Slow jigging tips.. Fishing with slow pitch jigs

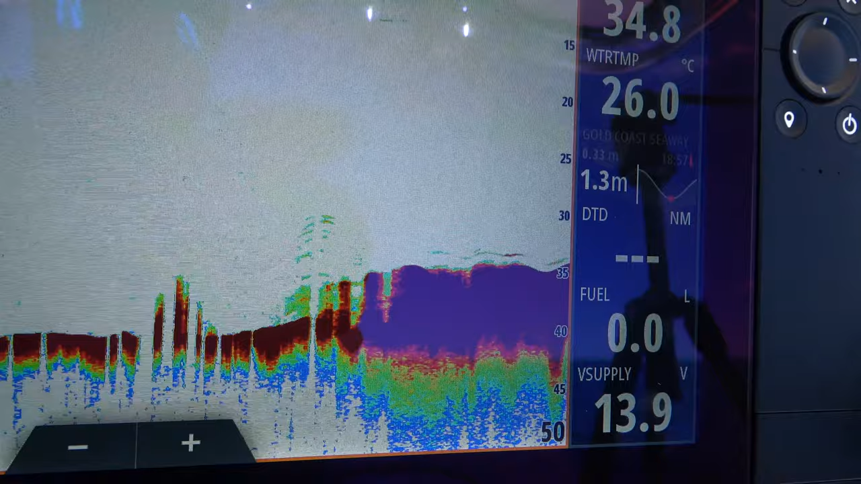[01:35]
On screen: water 26.0°C
If you've got just messy bottom there might be the whole way through it so it's not as bad
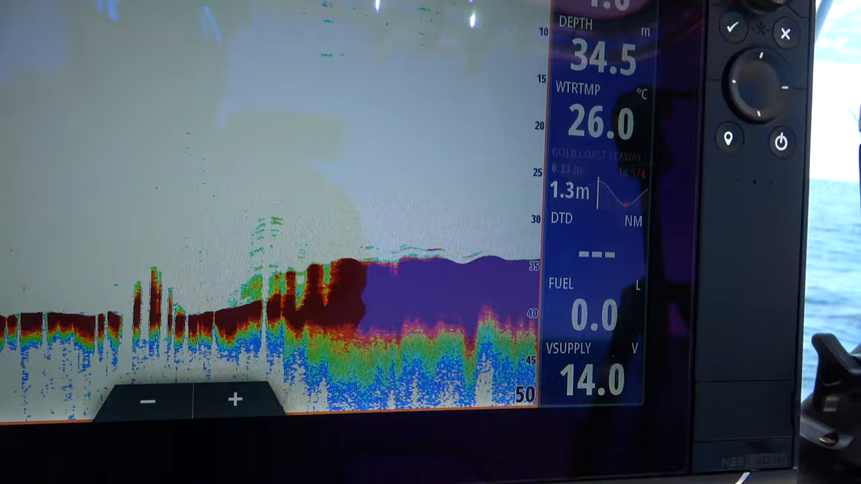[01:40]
On screen: depth 34.5 m, water 26.0°C
but if you've got isolated fish sitting on the front edge of a small rock or a small bommie you really need to just focus and find that exact position where those fish are.